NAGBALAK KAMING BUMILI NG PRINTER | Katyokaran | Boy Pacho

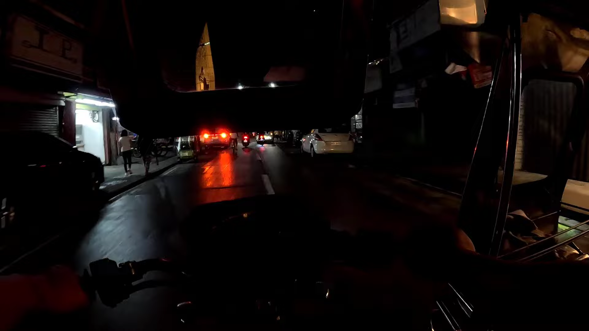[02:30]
Kaya yun, pupunta tayo para tumingin kung merong mura.
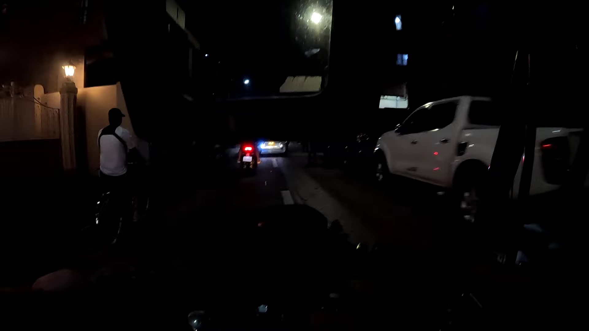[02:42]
Same time, wow, English. Banding na rin. Kasama ko yung dalawang bata dito sa tricycle, tsaka si Kaylee.
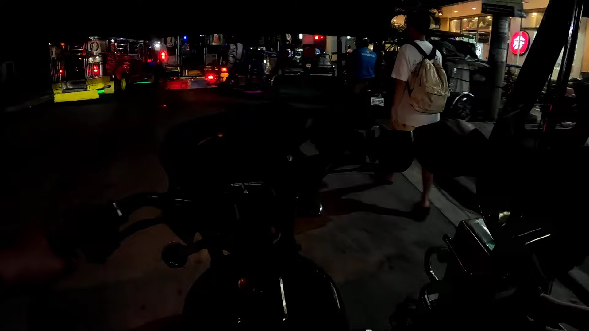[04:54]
O doon na nga lang. May harang eh. Ayan. Kali dito na kami sa MC Malabon City Square. Pupunta lang kami sa parking area.
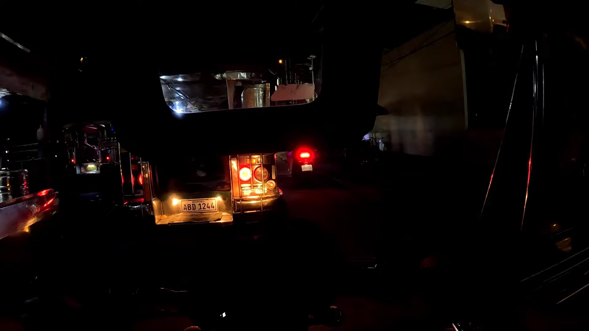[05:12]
Napaka-traffic.
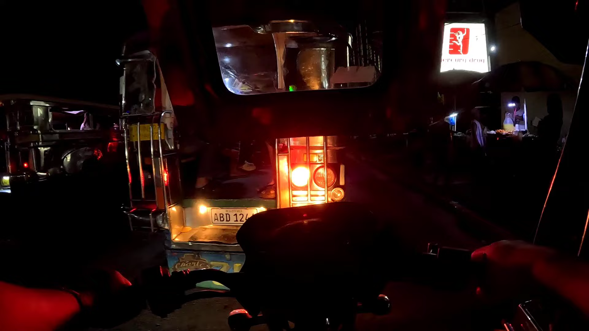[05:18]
Rush hour kasi, uwian din mga estudyante. So, ganyan nga.